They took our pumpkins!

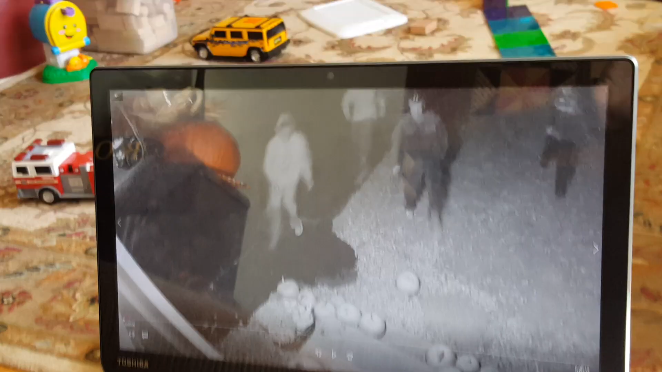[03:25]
Okay, I'm going to show you. I'm going to show you who stole our pumpkins. Four kids. They all grabbed a whole bunch, as many as they could.
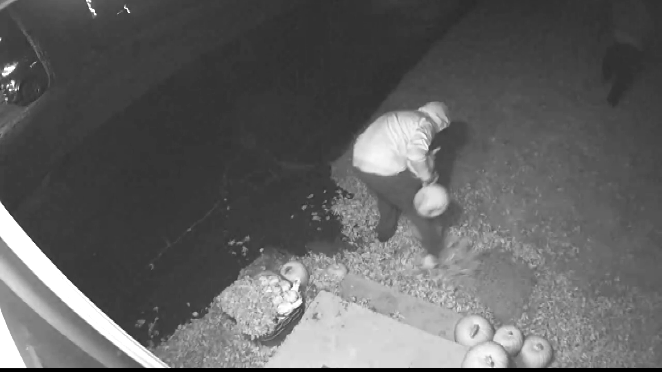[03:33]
There's Evan's pumpkin. He dropped it, broke the stem off, grabbed that one, and then off they went. Ugh.